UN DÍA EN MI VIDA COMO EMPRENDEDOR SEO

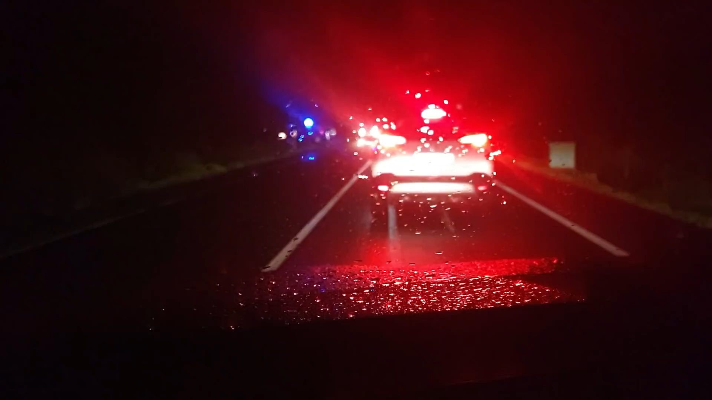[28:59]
Bueno, pues ya estoy volviendo al gimnasio y esto, que no pasa nunca en mi pueblo, es que sí, que haya caravana, que haya un tapón, como le decimos allá. Y yo creo que es porque se ha dado una hostia un coche, ¿vale? No se va a ver bien, pero aquí parece que un coche se ha salido. No sé, sí, hay dos coches aquí, no sé, ¿qué es esto? ¿Qué ha pachado? ¿Lo han parado? No sé, tío, ¿qué ha pasado aquí? En fin, cosas del diario.